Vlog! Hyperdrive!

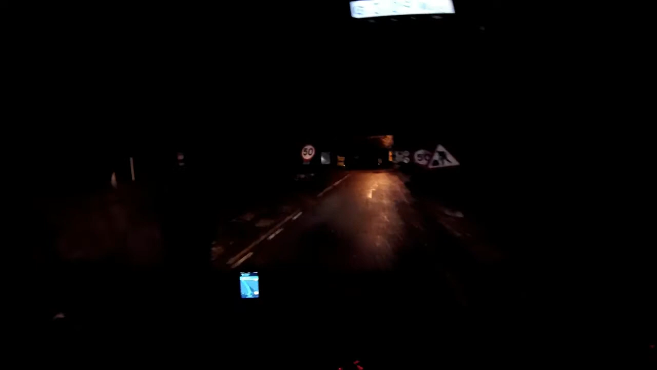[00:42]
please do leave it in the comments section. Wow, how the fuck am I supposed to see what's coming out of this junction?
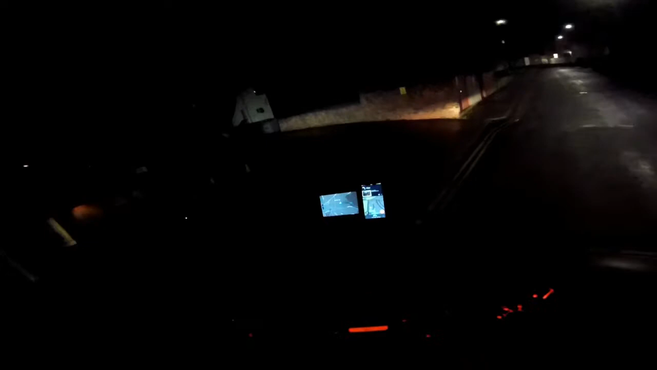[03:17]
Nope. Beating the bus. Try and get in here without blocking the road for too long, because I think that's the police station, sort of car response place there. I don't really want to be in the way when one of them comes flying out, or in, with a criminal in the back. Do they get criminals in Leamington Spa? I can't imagine so.